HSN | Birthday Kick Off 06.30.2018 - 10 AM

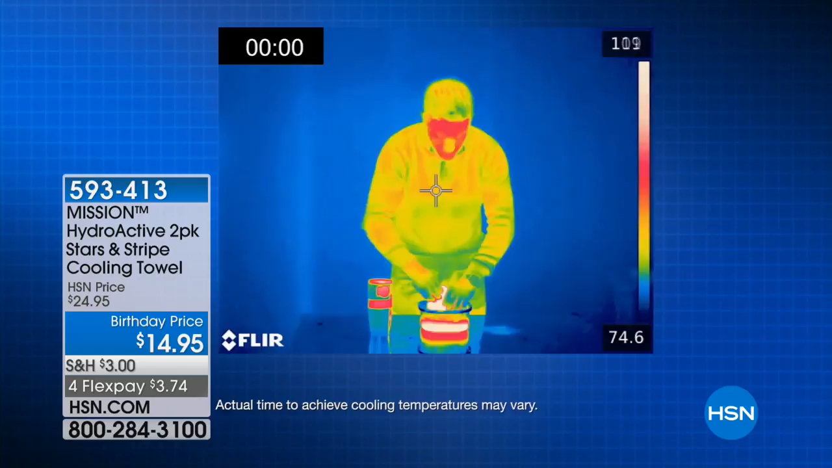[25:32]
In the North, it is hot, you guys. I don't even want to tell you how hot it is here.
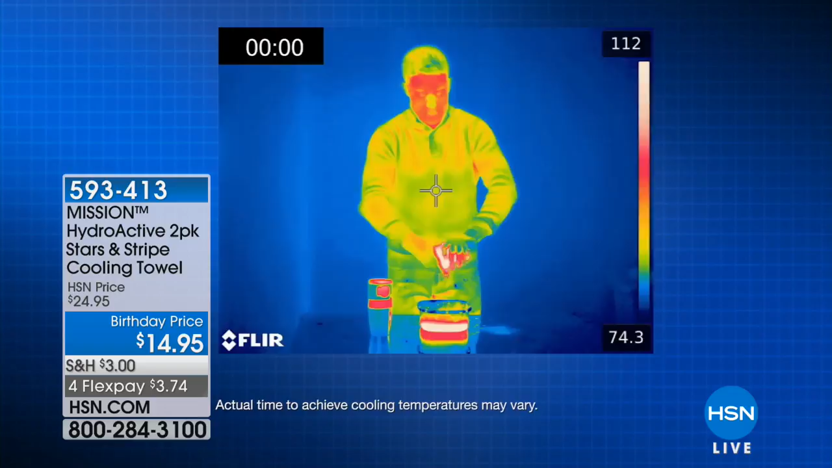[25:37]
What if I told you I can keep you cool all summer long as you're seeing on our model with just
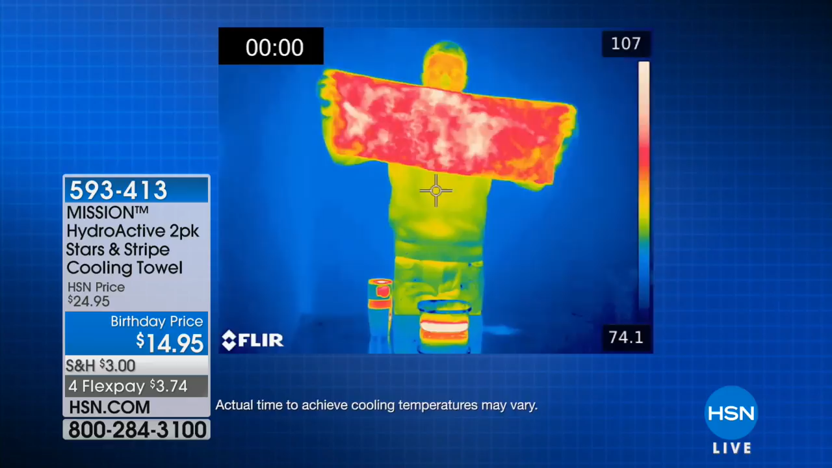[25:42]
this simple technology and towel from Mission. Today, brand new for you on this two-pack, this is a towel that you can use wet or dry.
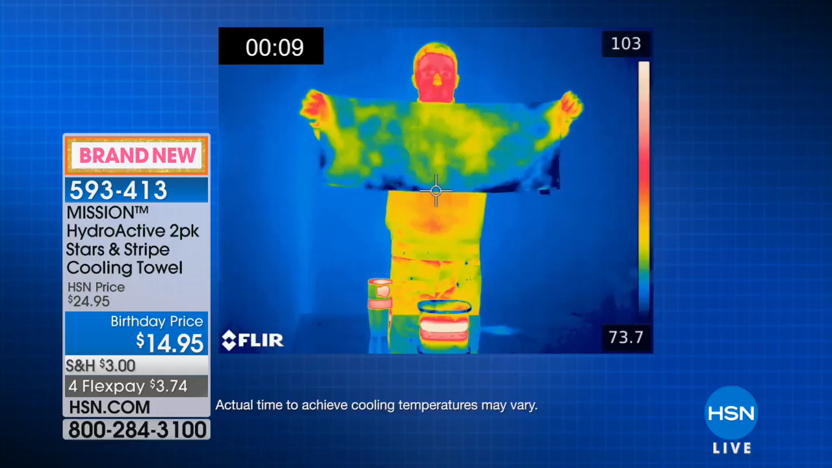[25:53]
But when you use any type of water, tap water, cold water, pool water, ocean water, even your sweat, you give it a couple of snaps.
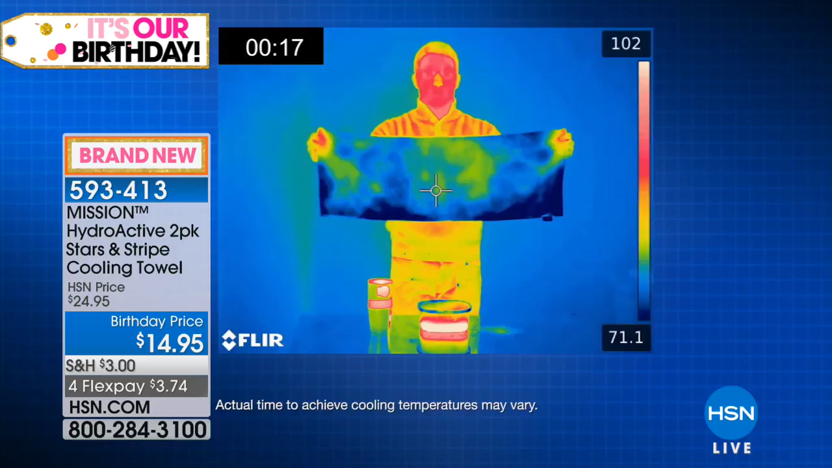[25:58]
This will cool you down from average body temperature
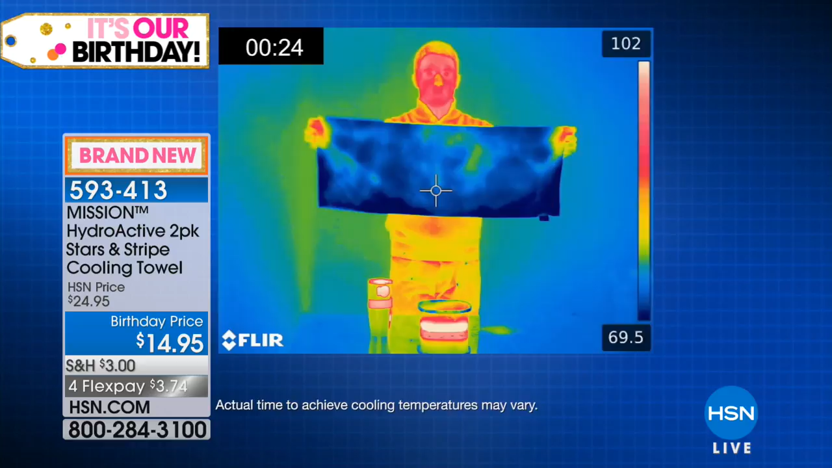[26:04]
up to 30 degrees and it will keep you cool for up to two hours. Chemical free.
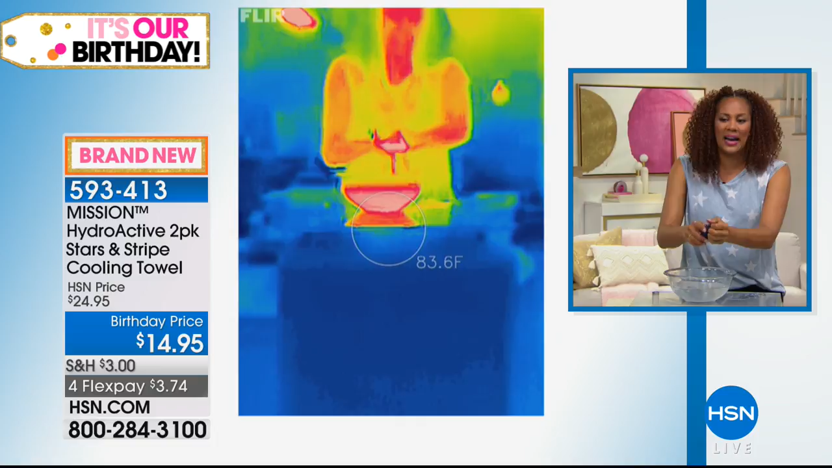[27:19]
On screen: spot 83.6°F
But watch this. Three simple steps. Soak, right?
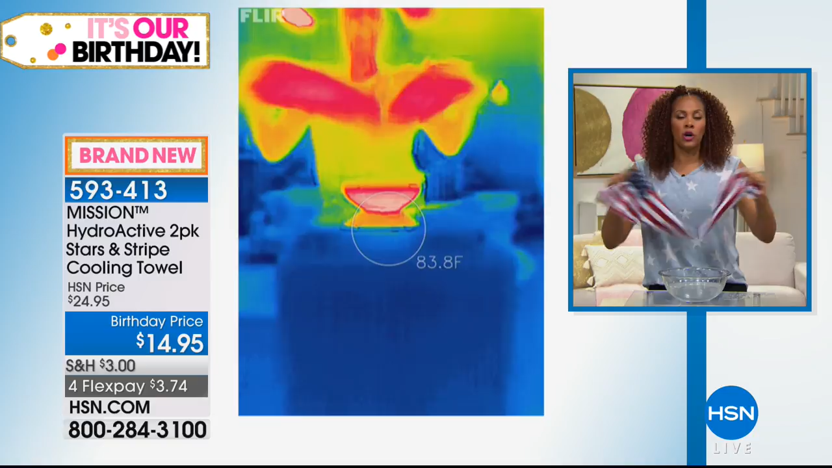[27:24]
On screen: spot 83.8°F
We're going to whisk that water away. We snap it, and then the temperature drops. Look at it before your eyes go down right on the side. It's the coolest thing. You'll see it go down to the 70s, right? The 60s even. On average, 30 degrees below your average body temperature. And it doesn't instantly. There it goes. We're talking about one minute. Look at that temperature. You see how it's blue, and it's changing. I love how we can show you this on air live, because there's nothing but a towel and water that give you instant cool.